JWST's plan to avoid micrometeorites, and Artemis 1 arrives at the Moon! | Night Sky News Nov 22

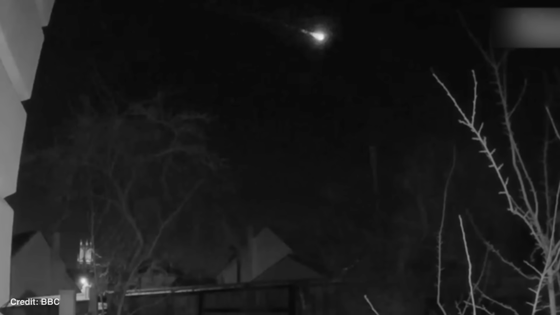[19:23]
when a fireball meteor was seen shooting across the skies of Gloucestershire,